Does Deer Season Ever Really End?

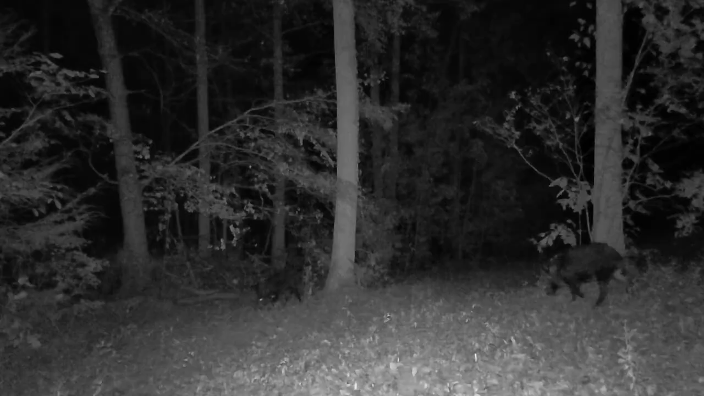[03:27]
We've got some hogs on camera out here in the pasture and they're doing some damage.